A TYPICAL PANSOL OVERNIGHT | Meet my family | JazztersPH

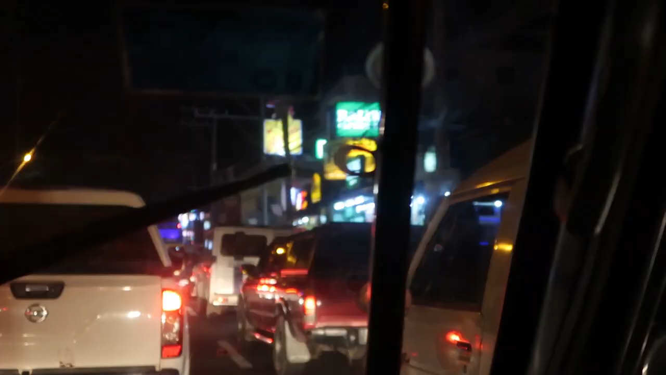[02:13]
Masasabi mong nasa Pansol ka na kapag ganito na ang traffic at marami nang nagtitinda ng mga salbabida at ng mga chicken.
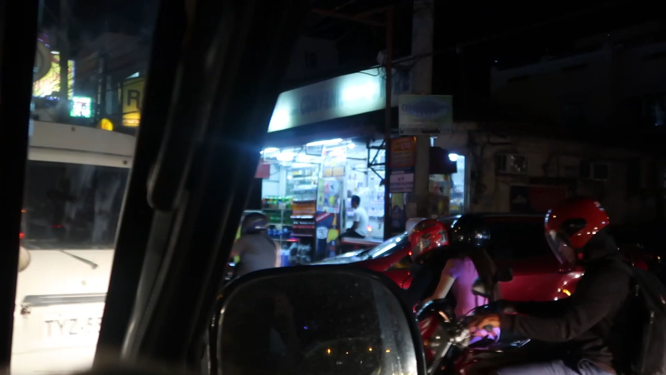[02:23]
Ayan ang mga chicken. O, baliwag, magkakatabi, baliwag, uling roaster.